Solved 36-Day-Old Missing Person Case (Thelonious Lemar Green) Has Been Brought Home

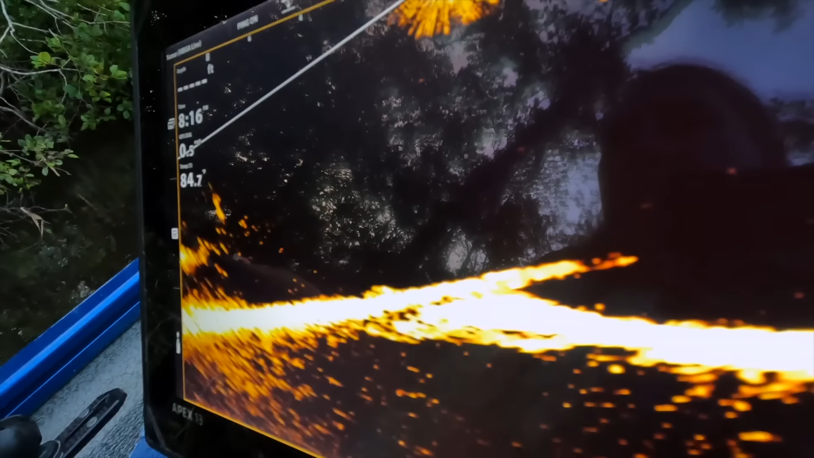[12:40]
Alright, alright, alright. Make sure the seal is good on here. I'd hate to ruin the camera. It's right there. Oh my gosh. Yeah.
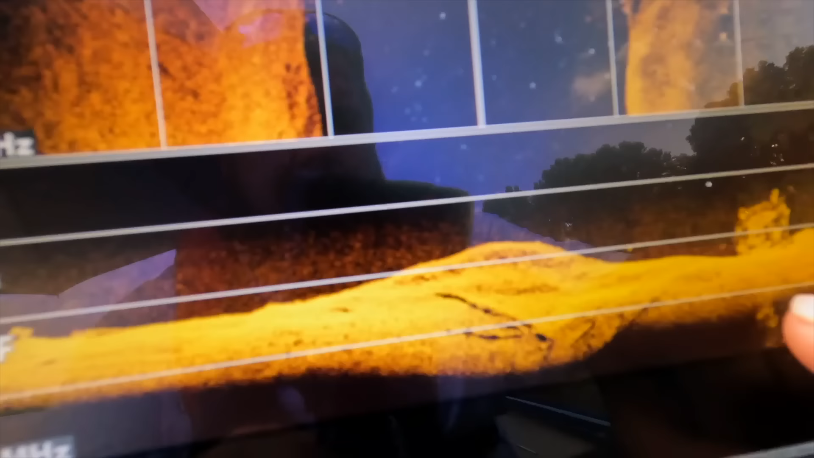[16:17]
It's not, I can't see it very well on here because
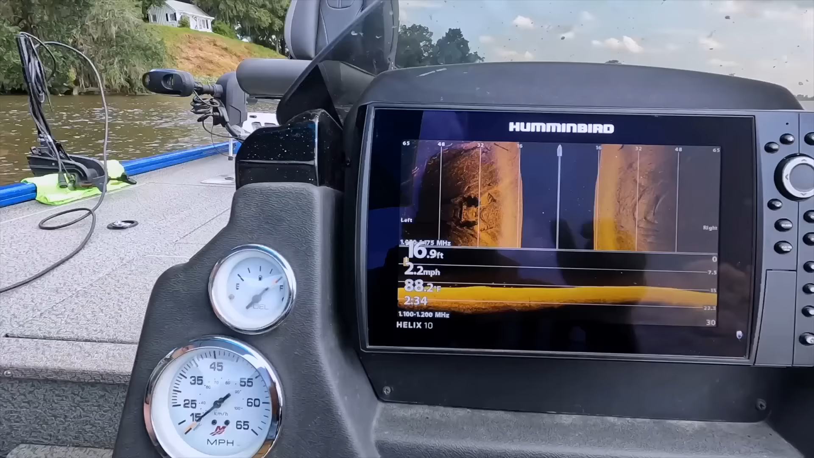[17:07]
On screen: speed 2.2 mph
You'll see it here in a second. We'll go right back over it.
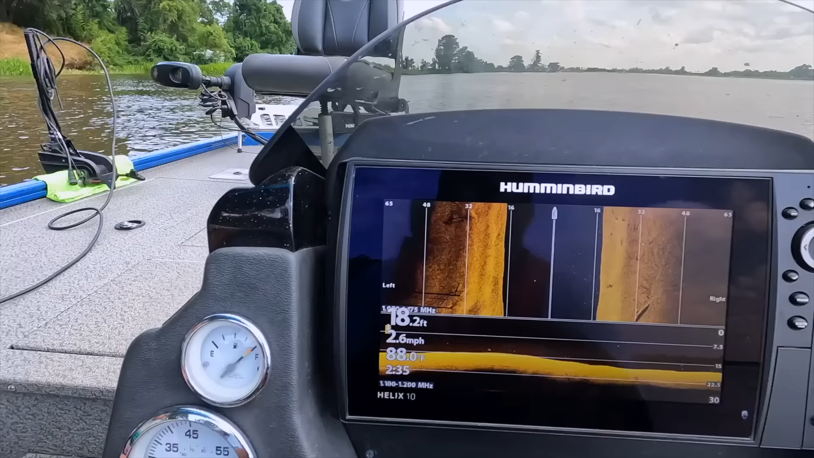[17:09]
On screen: depth 18.2 ft, speed 2.6 mph
All right, so we're definitely gonna have to start getting the Mega Live ready with the Sniper Marine pole.
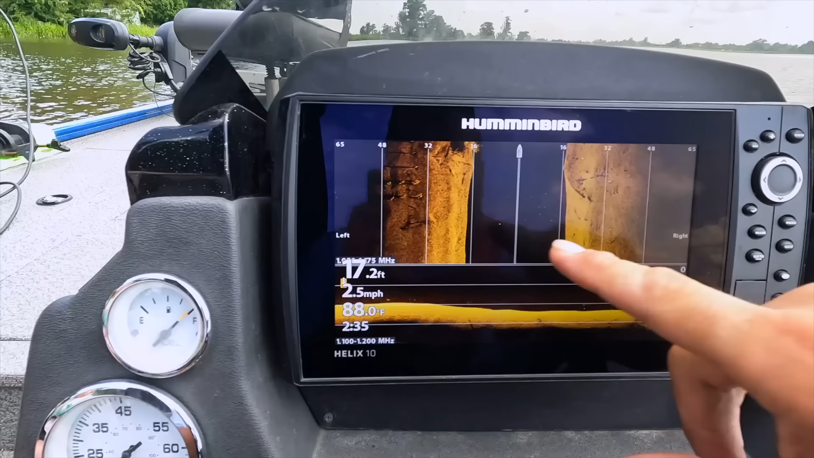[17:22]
On screen: depth 17.2 ft, water 88.0°F, speed 2.5 mph
There it is. I told you there was a truck in here.
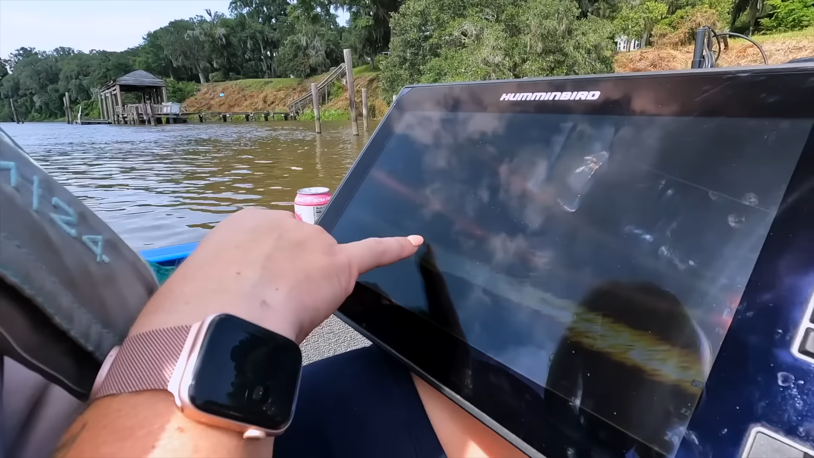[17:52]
Can't stay on it, so. Okay. We began to check and recheck. Oh, wow.
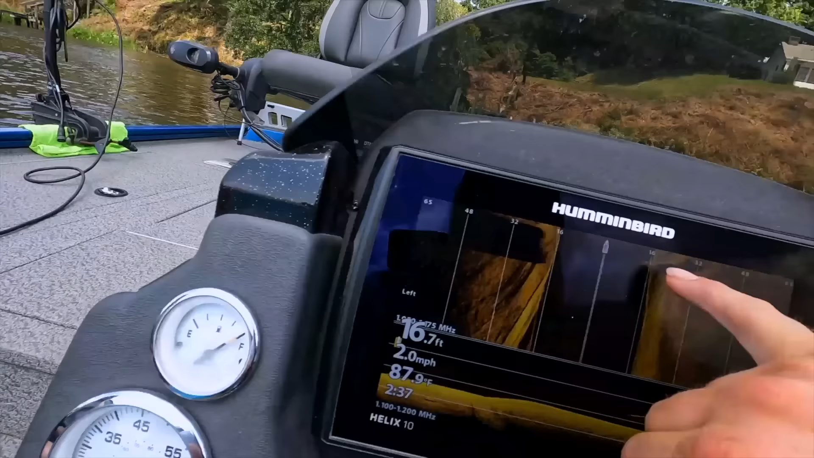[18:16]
On screen: depth 16.7 ft, speed 2.0 mph
32 to 16 is what? 16. Huh?
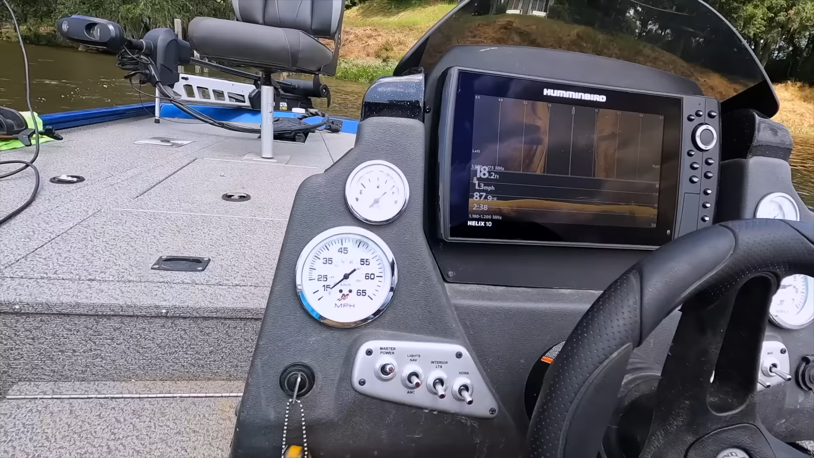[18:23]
16. Okay.
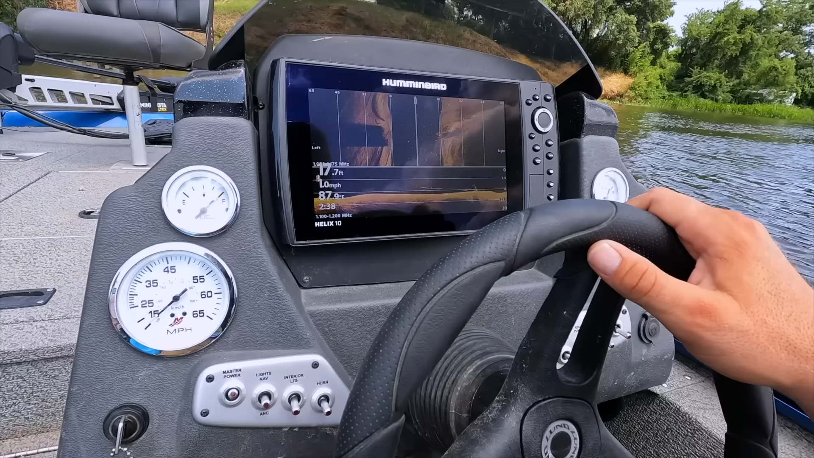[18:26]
On screen: depth 17.7 ft, speed 1.0 mph
It's just past 16. Of it. I think we're right about in there is where. Okay, well, I'll drop anchor here shortly. And so we can get a good look at it. That's it right there, isn't it?
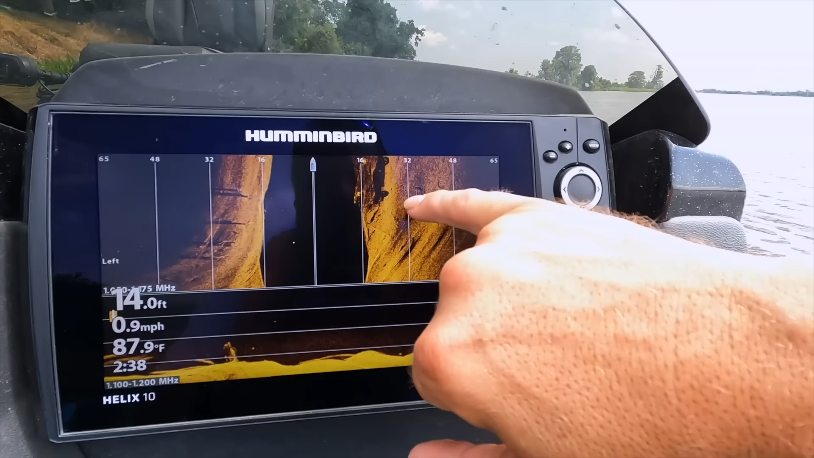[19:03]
On screen: depth 14.0 ft, water 87.9°F, speed 0.9 mph
Whatever it is hasn't been there very long. I'll promise you that. There's the wheels. You have a spoke rims?
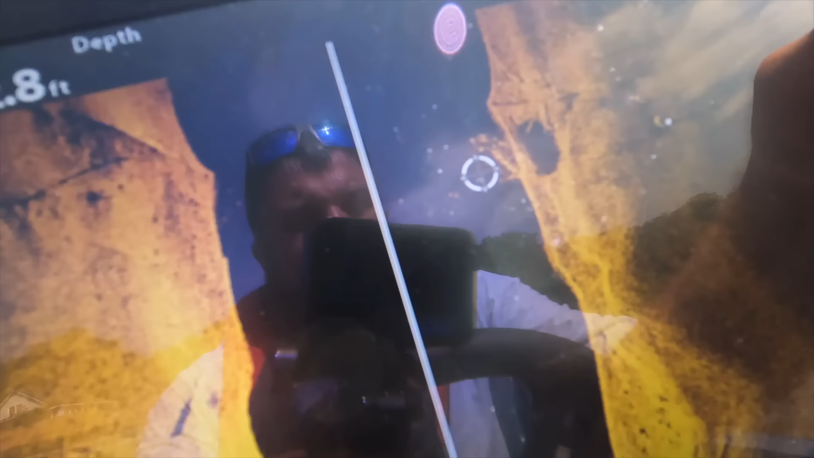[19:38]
And this may be a car. Or maybe a truck.
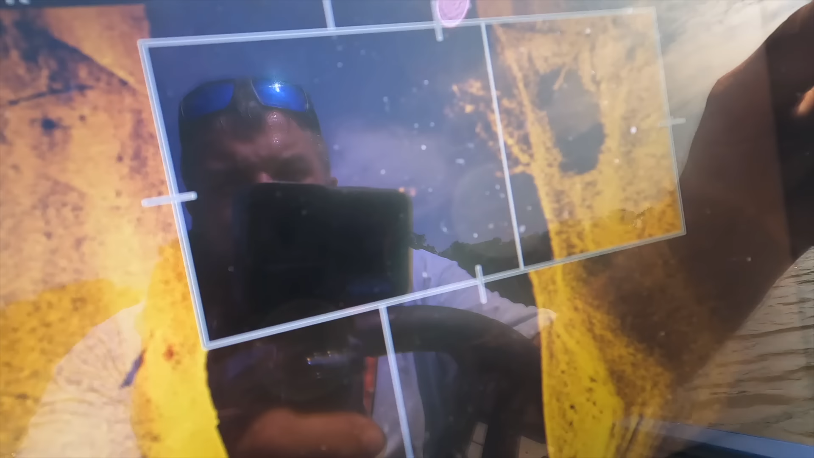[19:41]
Do you see how iridescent it is? Shows flashy.